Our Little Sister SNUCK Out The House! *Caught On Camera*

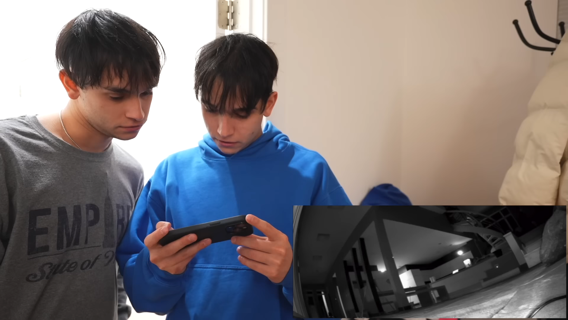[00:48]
I don't see her yet. What up, what up? She's coming in. Coming in where? She's coming in the camera, look. She's walking down the stairs. That's crazy, bro. What does she have to do? I don't want to see it. What does a 13 year old or a 12 year old have to do at 10 p.m. Or 11 p.m. sneaking out? Nah, bro. Nothing good. Did she tell you anything about her going out or anything? How? I don't know about her life like that. How am I supposed to know?